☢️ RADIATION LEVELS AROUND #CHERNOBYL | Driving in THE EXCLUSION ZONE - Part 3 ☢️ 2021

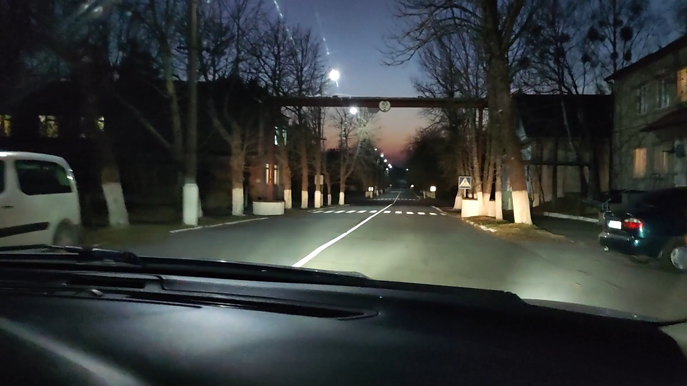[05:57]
Population of Chernobyl, this one is Soviet Street. And over here also there are a lot of still functioning enterprises of Chernobyl.
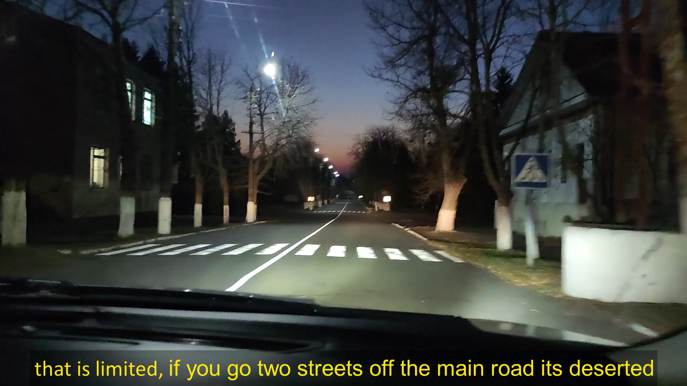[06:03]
And, of course, this.